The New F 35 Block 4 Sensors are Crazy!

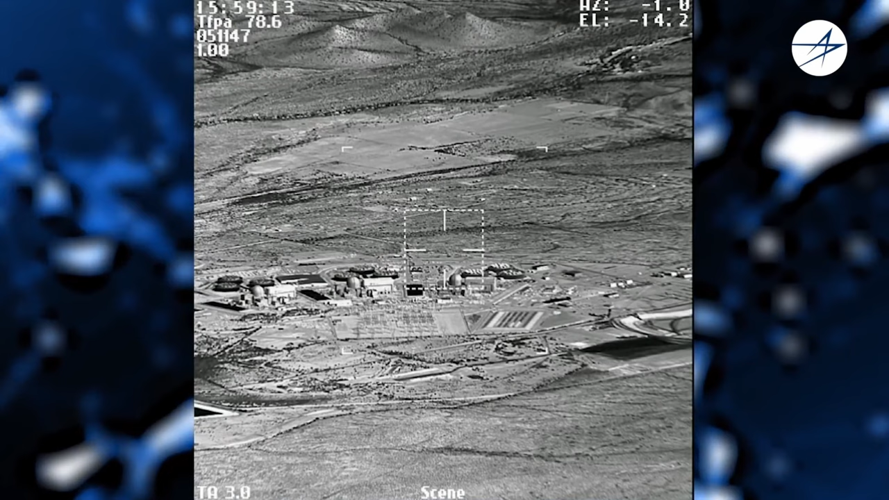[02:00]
While an ERST can generate images, its function is to scan the space surrounding the aircraft to identify infrared tracks,
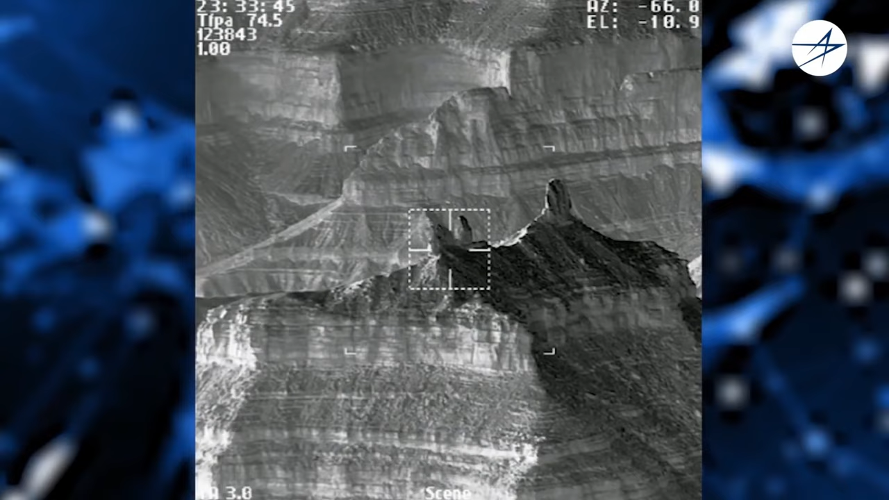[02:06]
and ERST works like a radar without the possibility of calculating the distance.